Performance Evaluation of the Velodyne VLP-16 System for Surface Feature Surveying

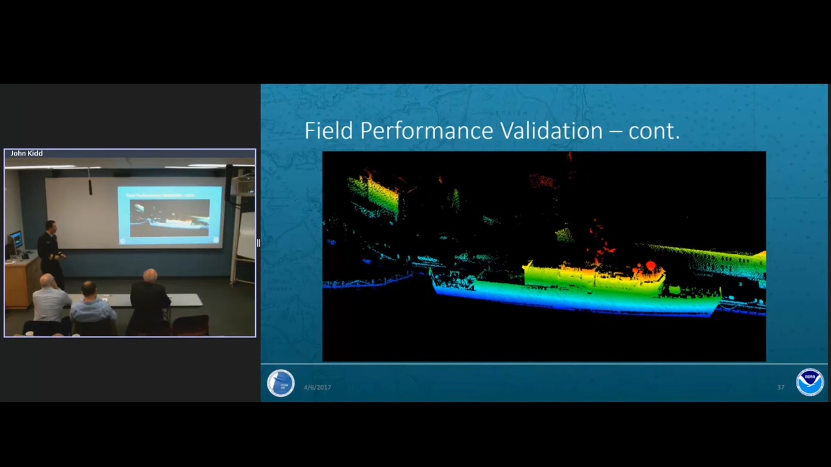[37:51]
quite get the last structure here but we were starting to pick it up once we got close enough we saw the dock line of the ship that was a range of i think about 50 meters here's the memorial bridge first bridge you'll come to in portsmouth harbor here's with it scanned up